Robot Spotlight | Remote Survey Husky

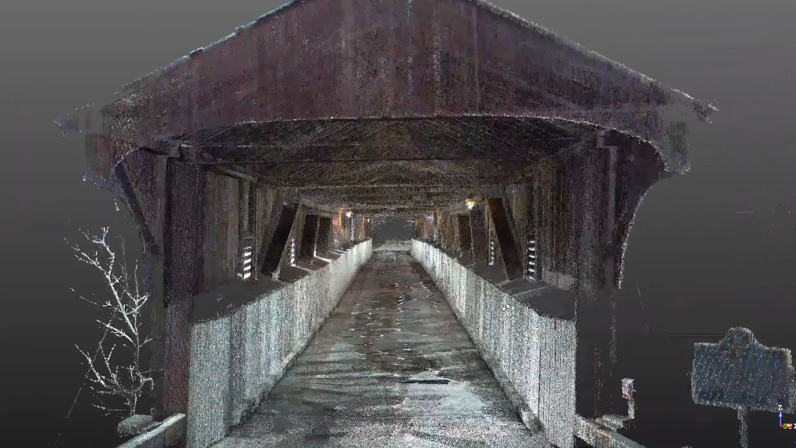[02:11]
As it's navigating down the TIMS system on here is going to be mapping and modeling the environment.
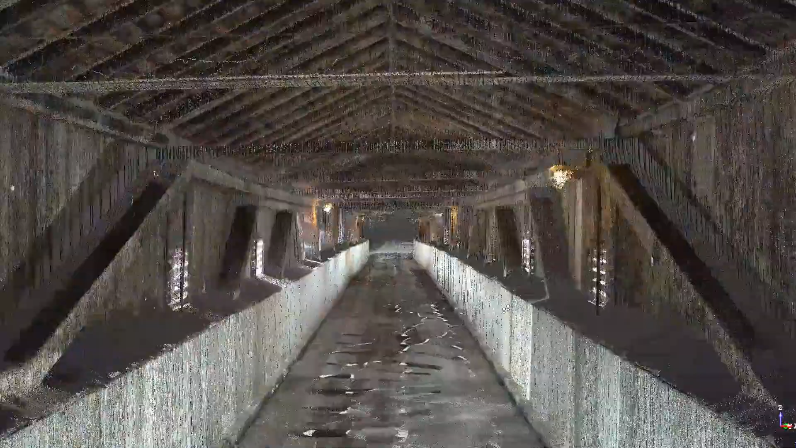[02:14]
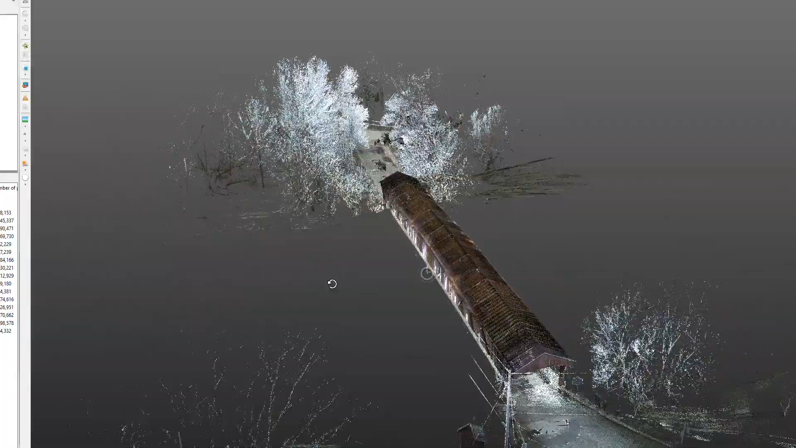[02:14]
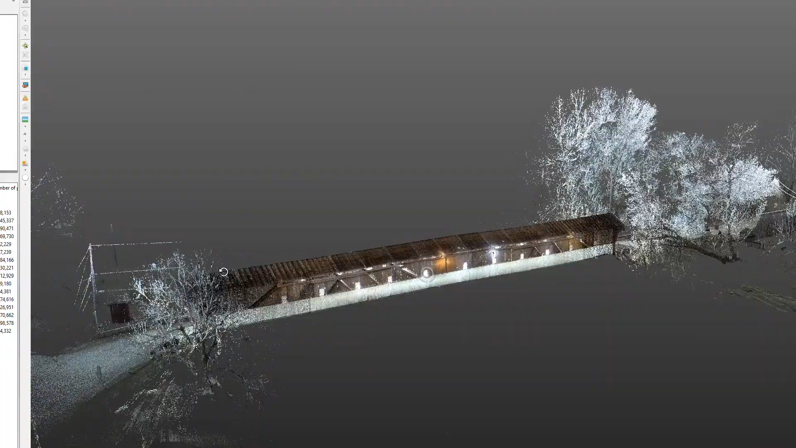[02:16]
If the operator finds a item of interest they can use
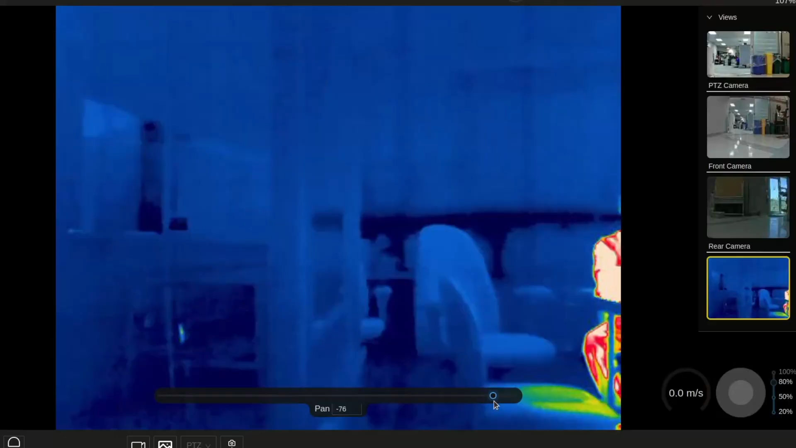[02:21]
the thermal
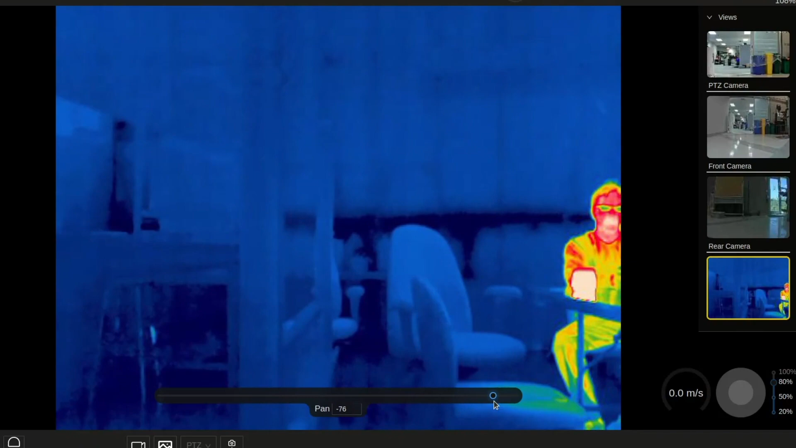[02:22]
camera to inspect that item or they can use the optical camera to inspect it as well.